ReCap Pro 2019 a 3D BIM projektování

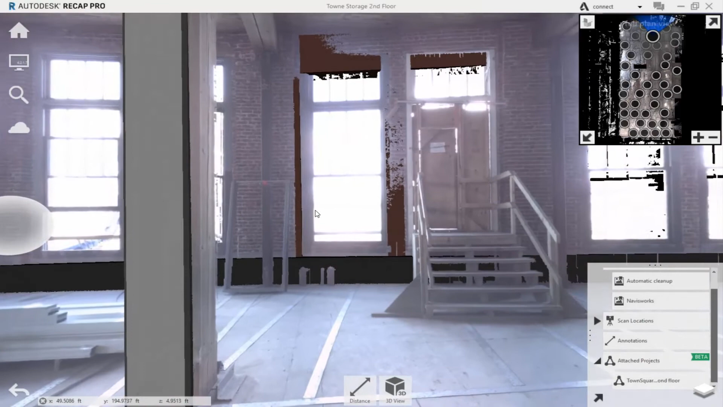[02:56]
So now, you've got the real-world images combined with the 3D geometry from Revit.
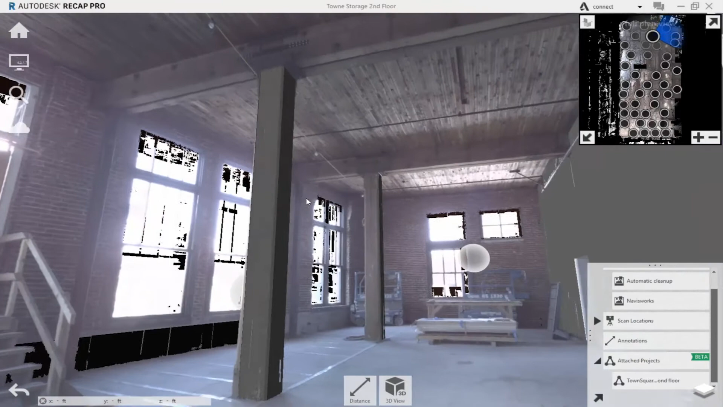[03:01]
Using this combination of model and point cloud project, you can create some pretty interesting 3D visualizations to help with staging your projects or for quick snapshots.
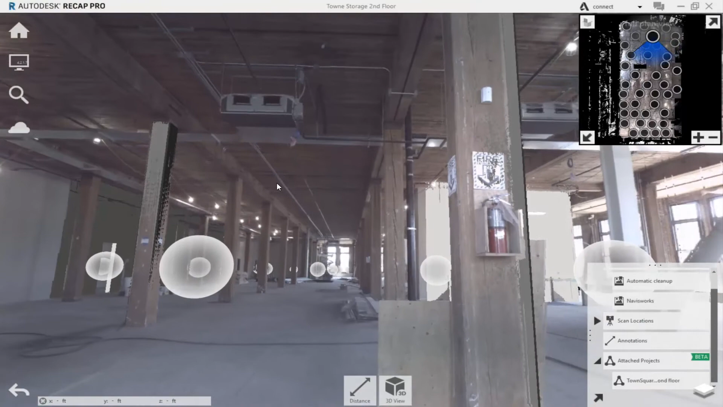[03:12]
It's also possible to get an augmented reality-like view of your projects.
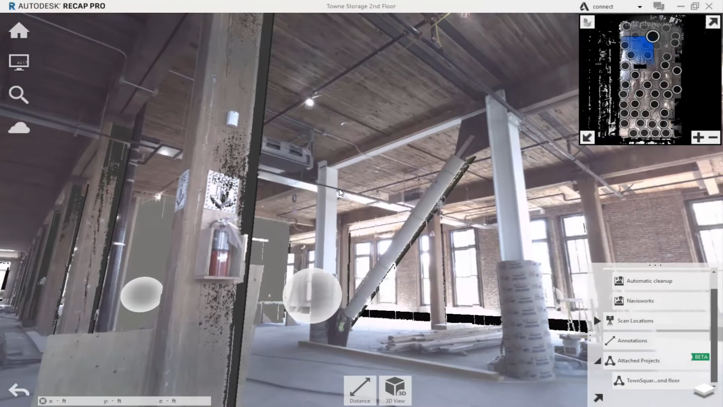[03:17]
You can export the images from ReCap or even make videos in ReCap using these visualizations.
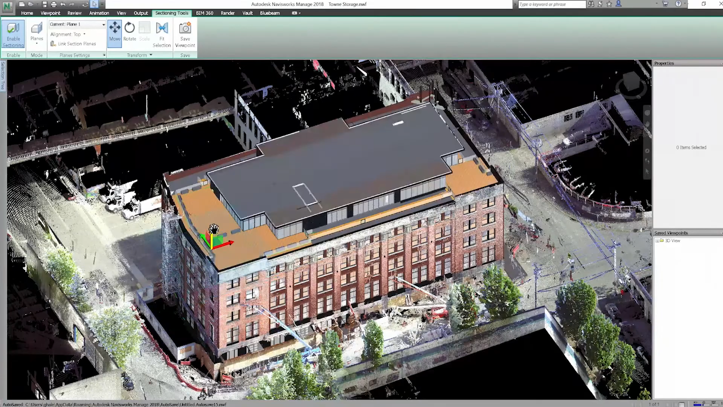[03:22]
We'll bring in the Navisworks model, which was created in Revit.
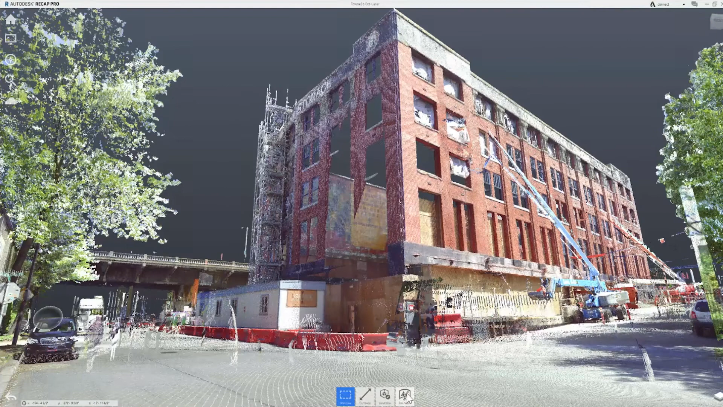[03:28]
Back in ReCap, again, you can see the visualization when you combine the imagery from the point cloud project with the 3D model.